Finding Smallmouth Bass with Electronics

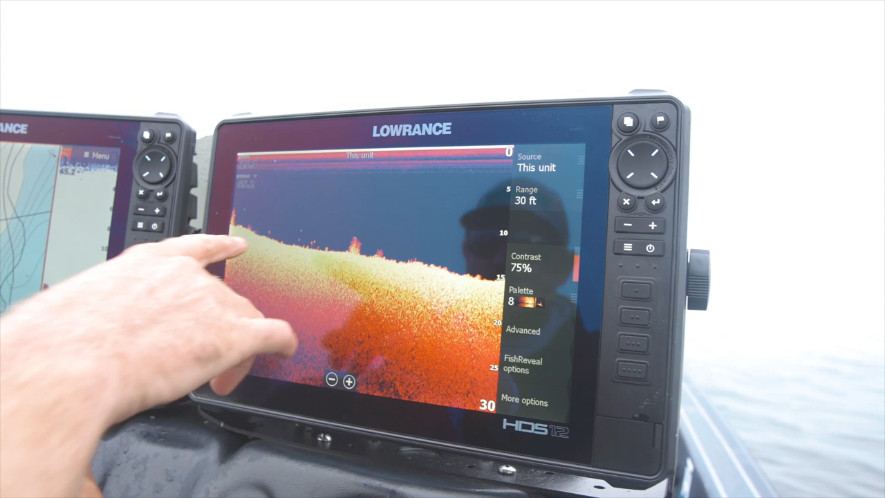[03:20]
Come across downscan right here, you can see them. Boom, boom, boom, boom. You know, if you can see that many, you probably put a zero behind it.
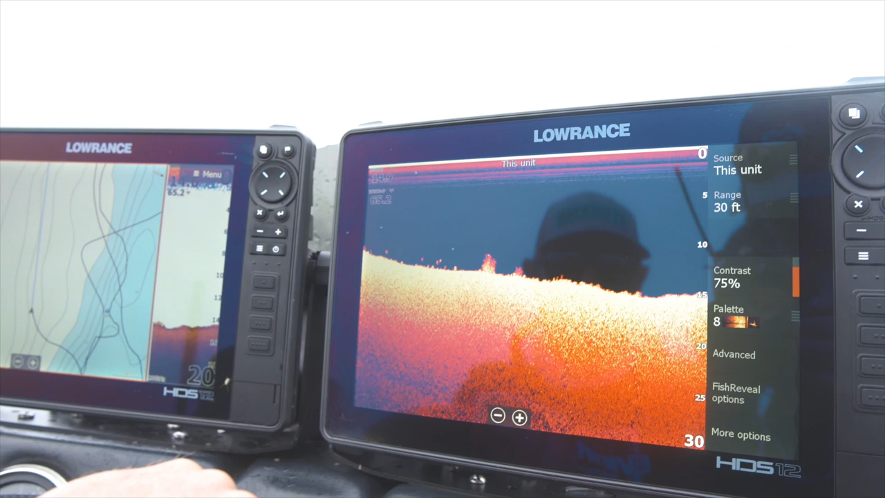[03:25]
There's probably 30 of them hanging out down there. But that's what I'm looking for.
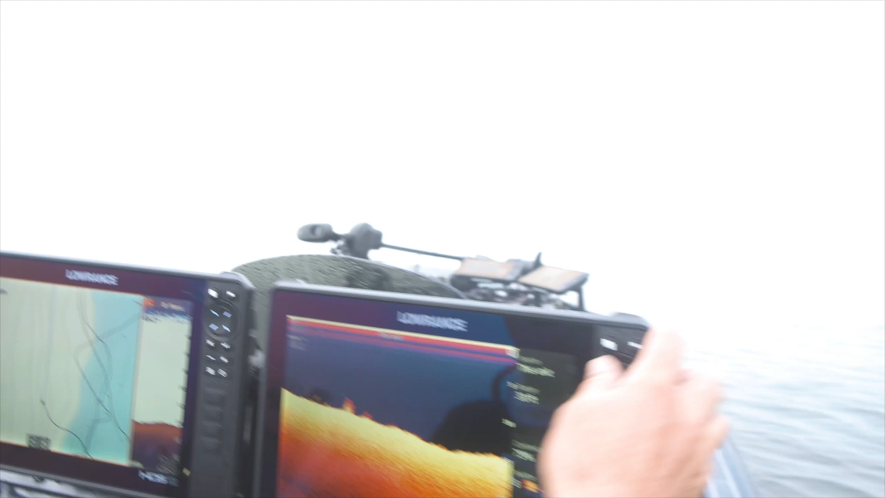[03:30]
When I find a school like that, that's exactly what I'm going for. And I'm going to turn around and definitely move right back to that location and start catching them.
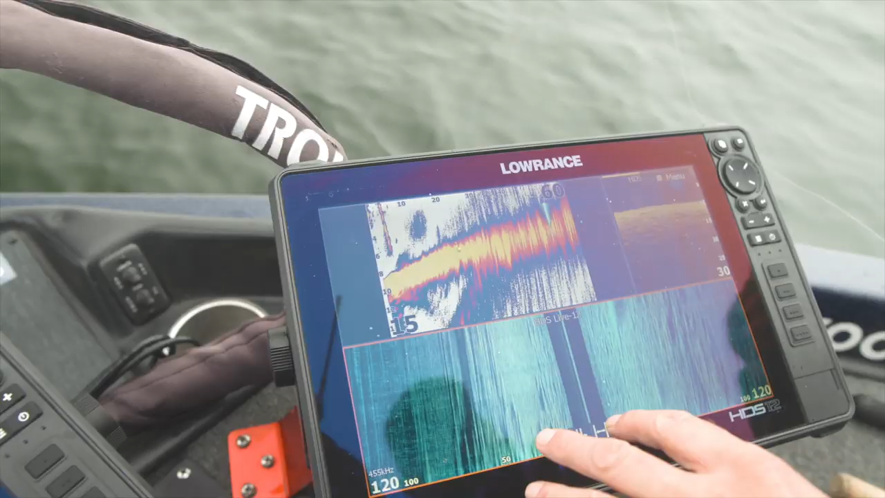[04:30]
I can see around so much better, and as I move with the trolling motor, that all tightens right up and shows me everything as if I'm idling around.
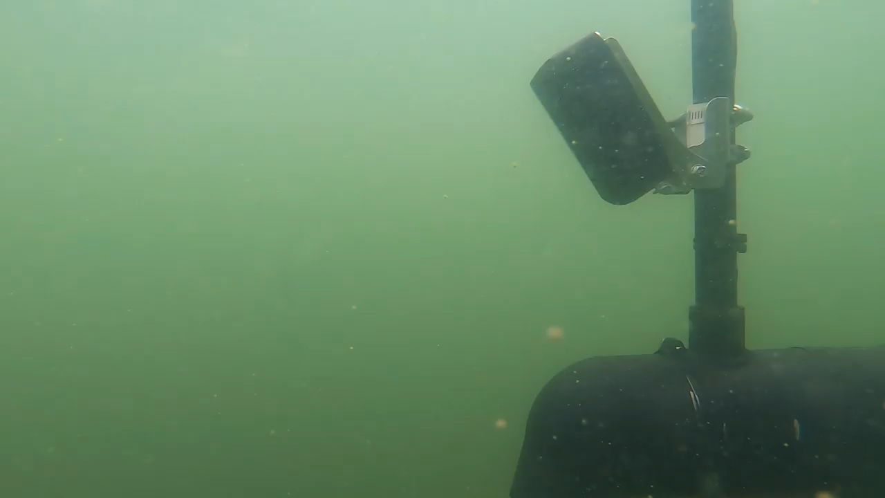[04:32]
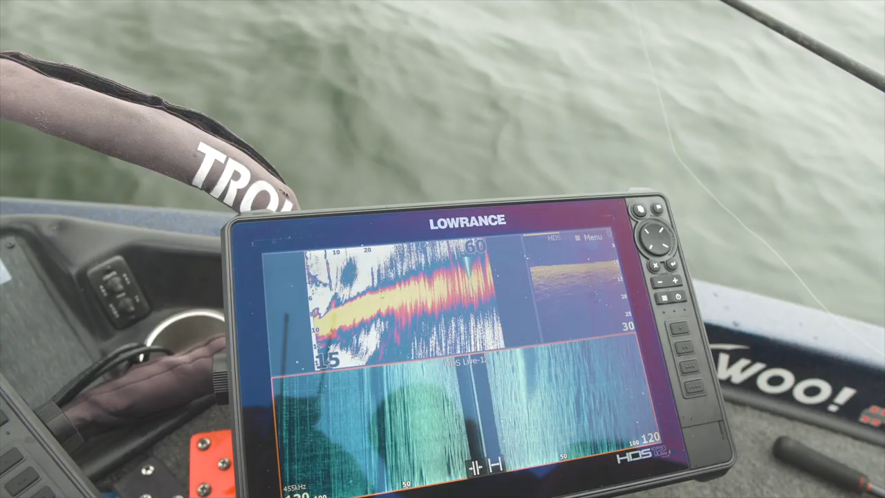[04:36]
Down scan again off the back of the boat, and then the new addition of live sight now.
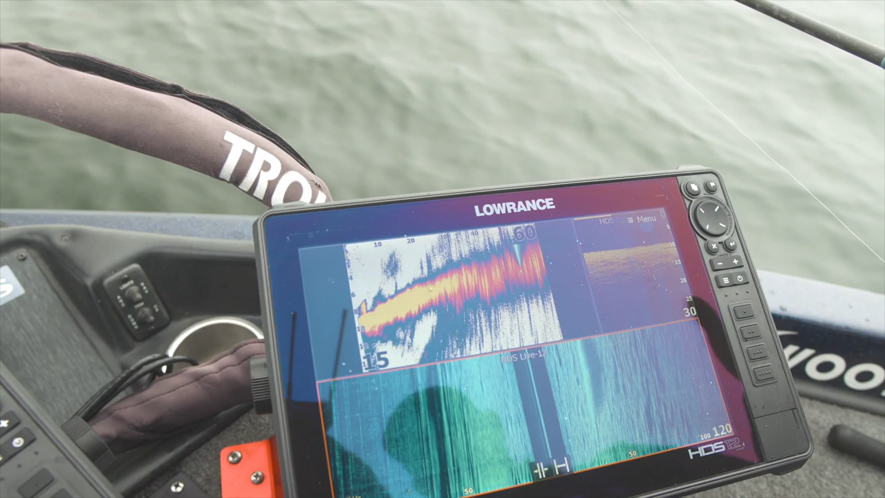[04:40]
So now I'm looking, I'm using off the trolling motor, I'm moving around, and I can kind of see things as they show up in front of me.
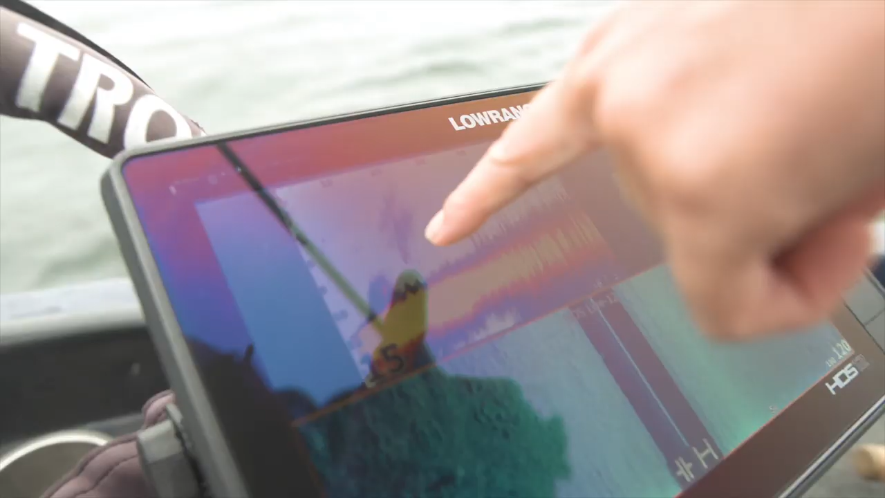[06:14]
You know, right here off the trolling motor, you can see a smallmouth right there, and they're just hanging off these little clumps.
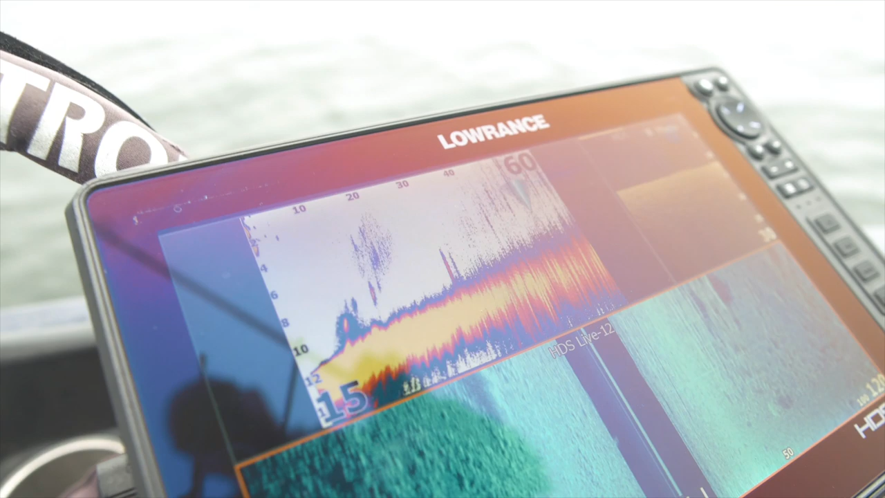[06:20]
There's a couple of them. There's another one right there. You know, they're just in the direction that the trolling motor's pointing, so I'm just gonna kind of drop my bait in there, try to peg one of those fish off.